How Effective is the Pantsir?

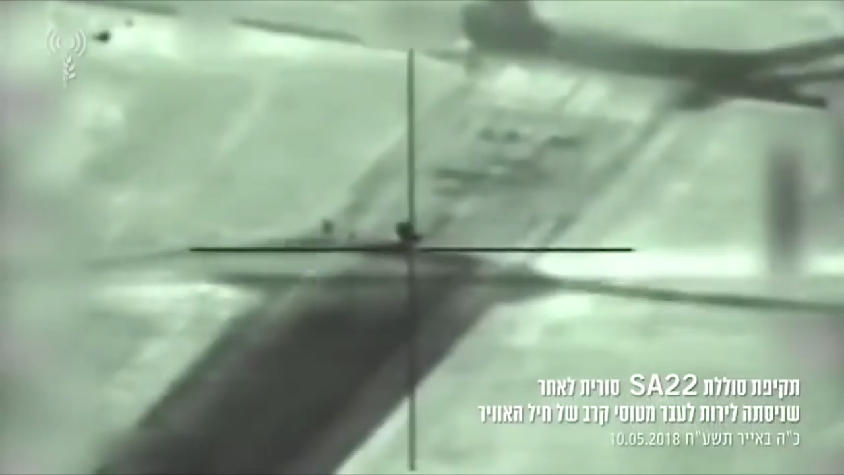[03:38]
The strike raised several questions about the Pantsir's capability. Syria responded by saying that the system was reloading.